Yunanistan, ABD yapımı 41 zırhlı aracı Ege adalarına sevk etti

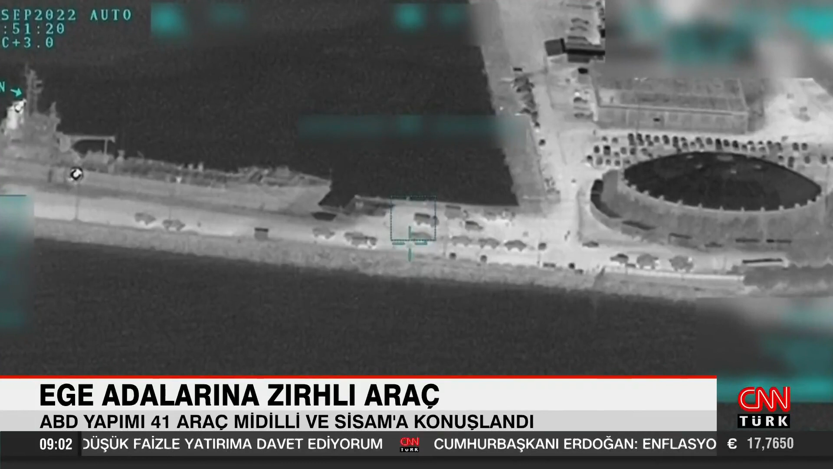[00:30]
1923 Lozan Antlaşması kapsamında gayri askeri statüsü olan Sisam ve Midirli adalarına zırhlı araç sevkiyatı yapıldı. Sevkiyat, Türk Silahlı Kuvvetleri'ne ait İHA'ların çektiği fotoğraflarla görüntülendi.